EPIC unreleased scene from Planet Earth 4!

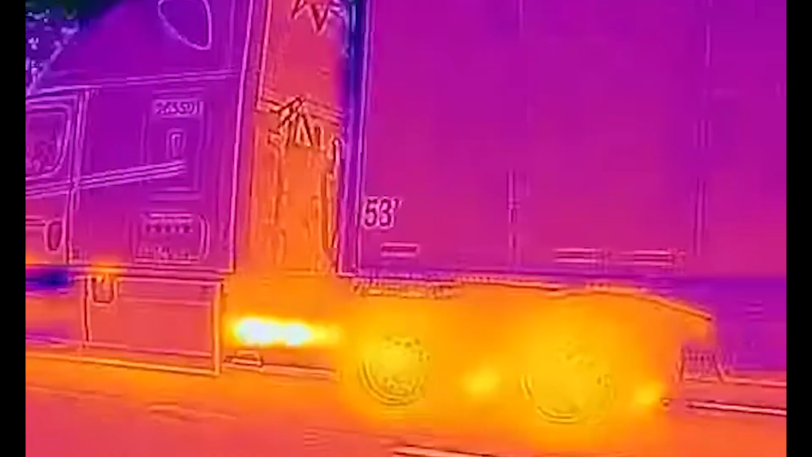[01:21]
shows just how effective the process is.
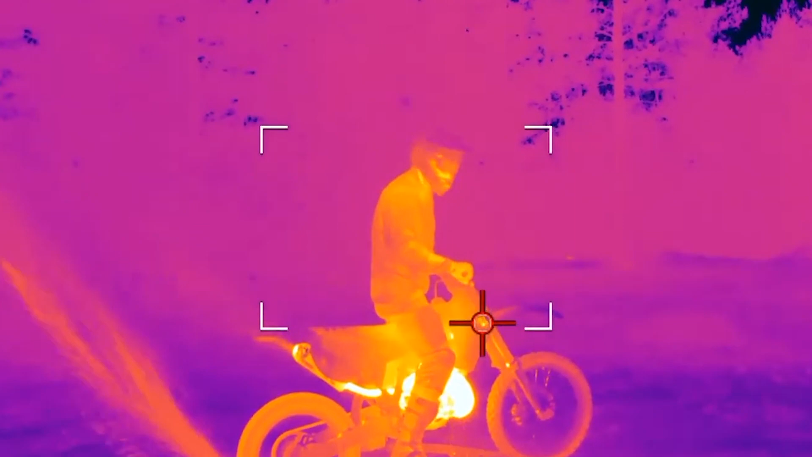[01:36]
Wild motorcyclists are always ready to pounce.